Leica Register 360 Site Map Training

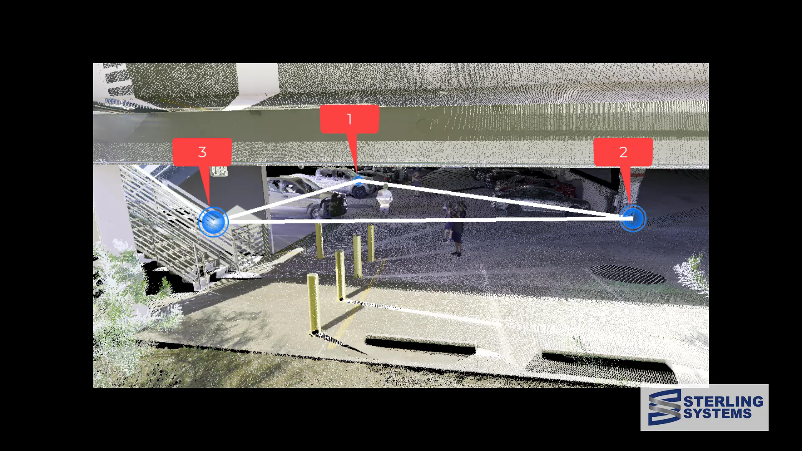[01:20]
Here we are taking a look at the first floor and we've got the first setup, the second setup, third setup, all on the first floor project.
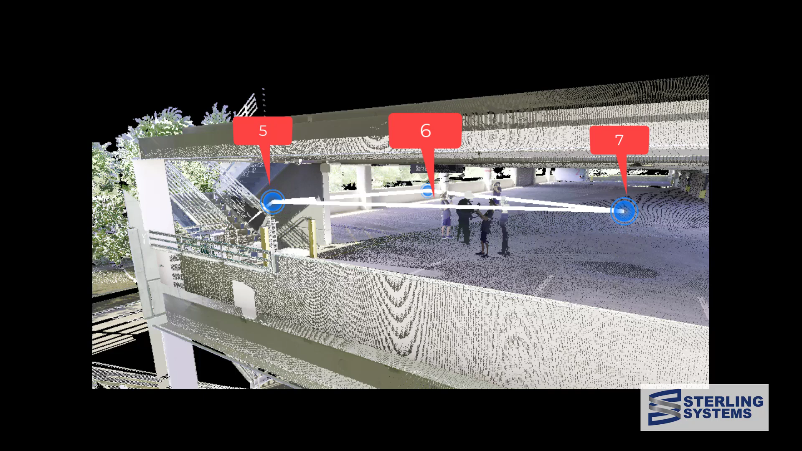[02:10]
Again, we're not doing the whole project, just focusing on the stairs and the learning of how to deal with sitemaps.
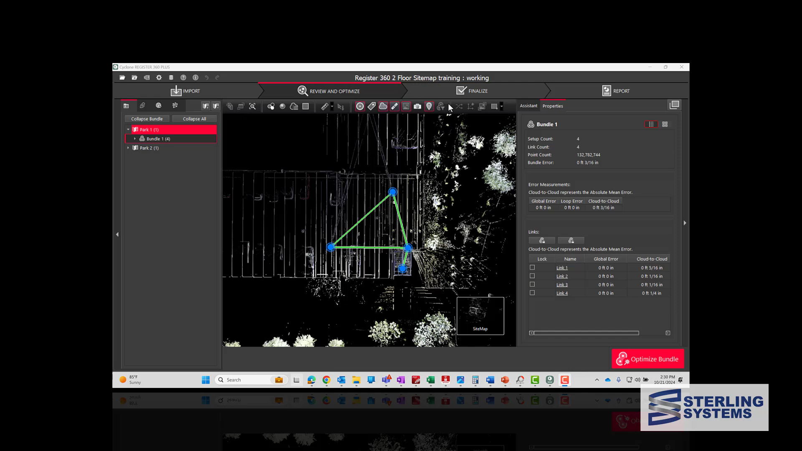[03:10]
they go on different sitemaps on the left hand side, park one and park two. Park one's got setups one through four, and park two has five through seven. So let's go ahead and take a look at it. We're looking at the first floor,
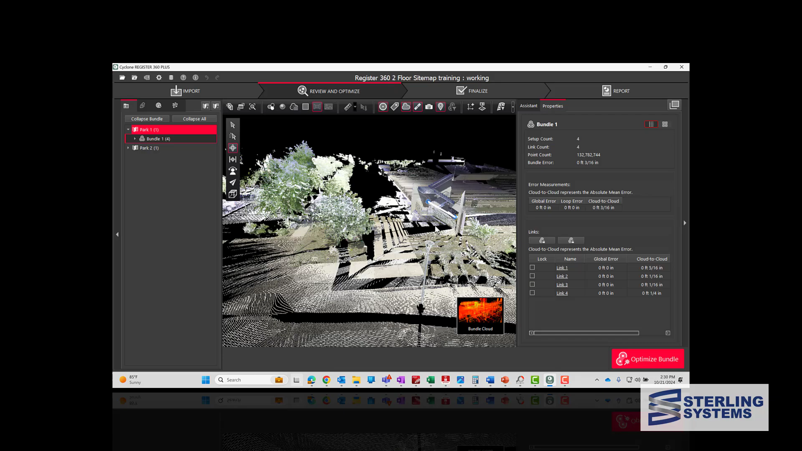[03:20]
and you can see that it's the setups
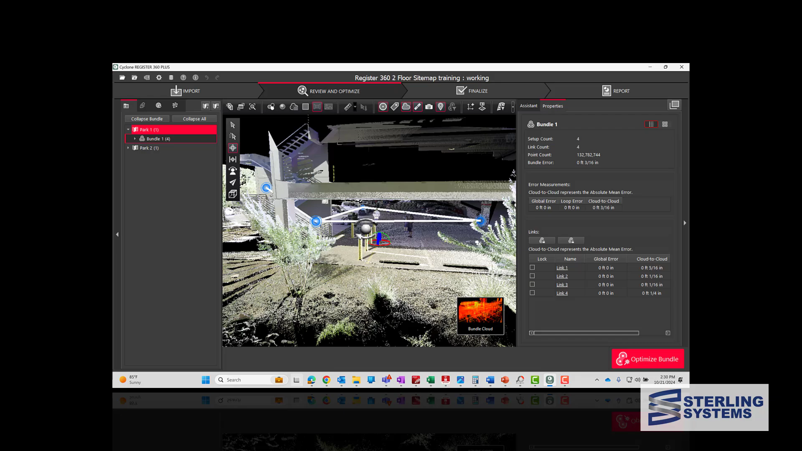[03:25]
one through four, including the fourth, which is at the midpoint of the stairs.
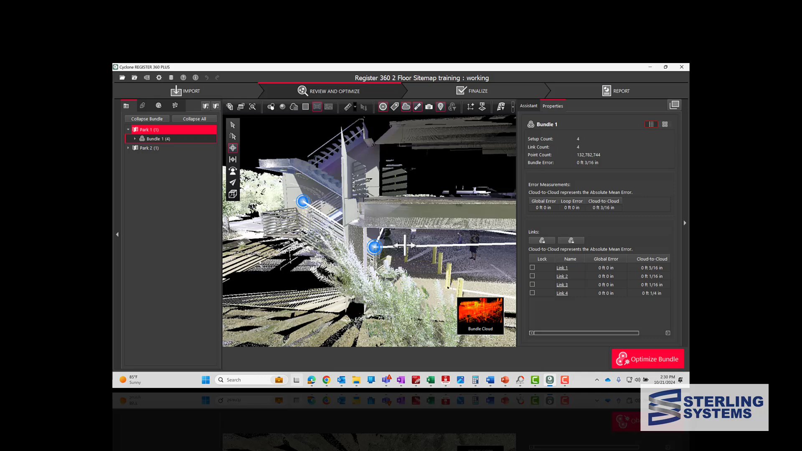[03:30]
And if we go over to the second floor, same situation, we'll take a look at it.
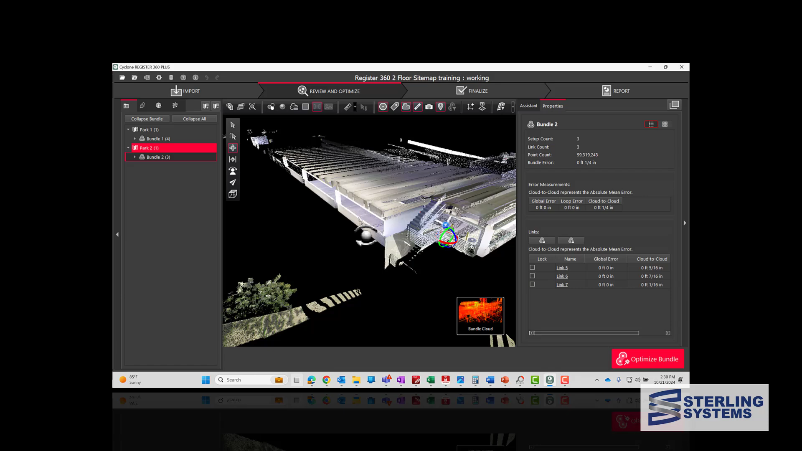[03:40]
Now this is segments, or scans five, six, and seven.
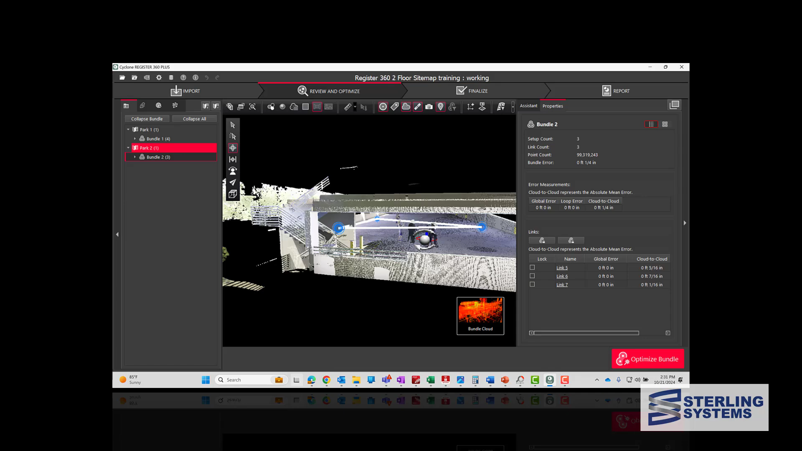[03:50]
And what we need to do is we need to introduce the fifth scan at the top of the stairs into the first floor project. And that's what we'll do now.